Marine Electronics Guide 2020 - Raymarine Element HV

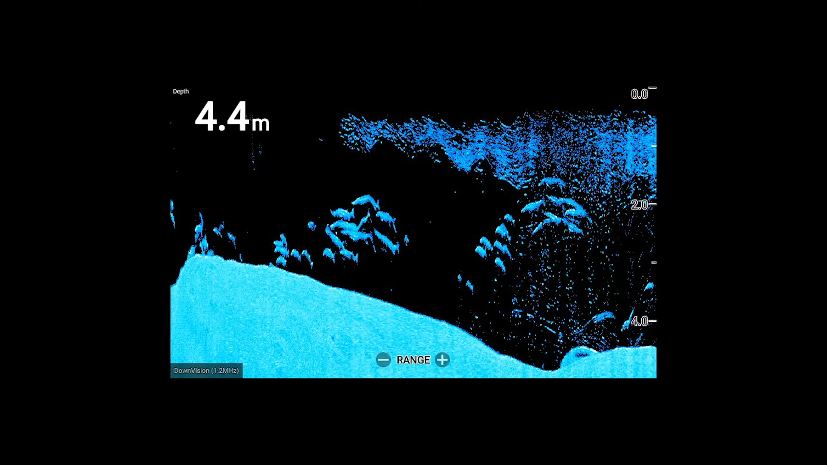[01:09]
On screen: depth 4.4 m
That's sonar boasting 1.2 megahertz output for extreme detail in under 100 feet of water and that applies to down vision, side vision and 3D sonar.
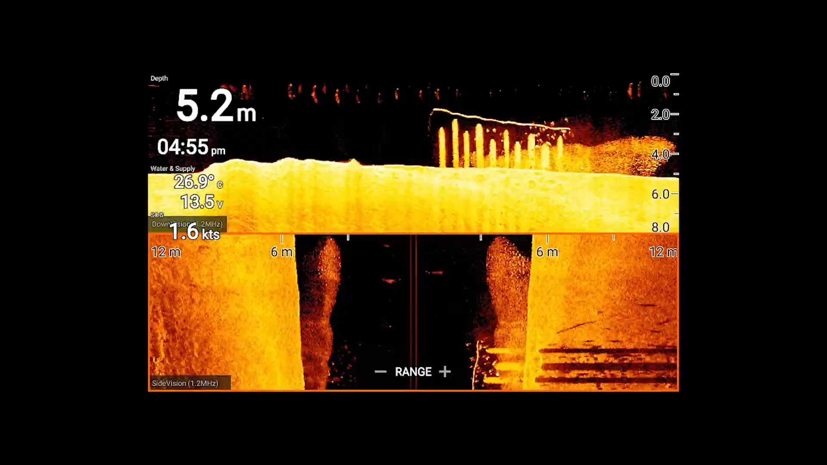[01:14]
On screen: depth 5.2 m, water 26.9°C
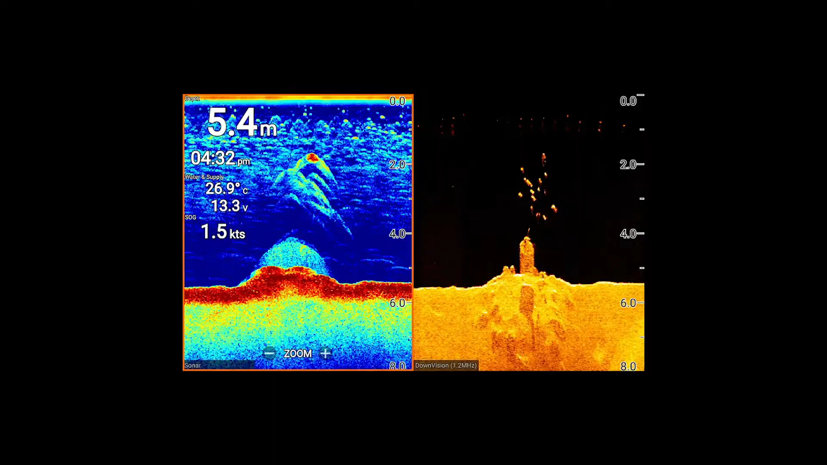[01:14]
On screen: depth 5.4 m, water 26.9°C, speed 1.5 kn
For deep water the transducer emits a 350 kilohertz signal.